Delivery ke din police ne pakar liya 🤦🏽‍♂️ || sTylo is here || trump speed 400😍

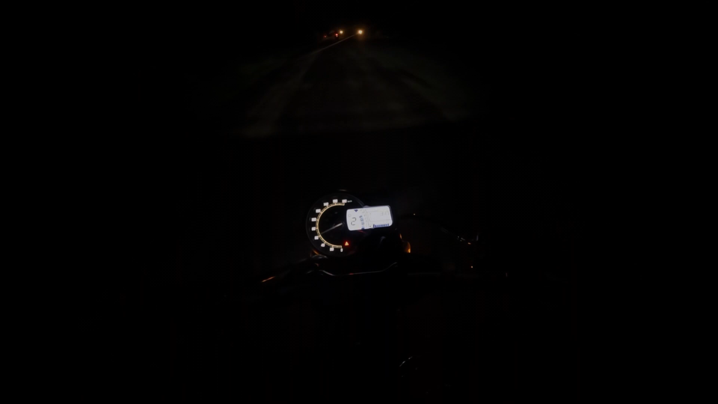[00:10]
सर सेकंड गियर में सेकंड गियर फाइव मार रहा है भाई सेकंड गियर में।
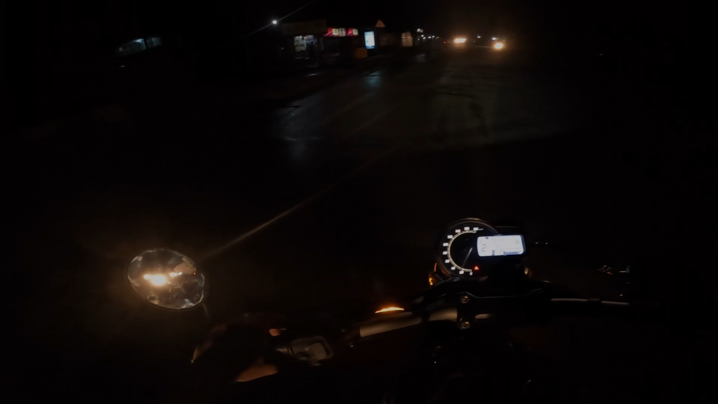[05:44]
इस पे फर्स्ट गियर टेस्ट कर लूँ क्या, फर्स्ट गियर पे कितना जाता है ये?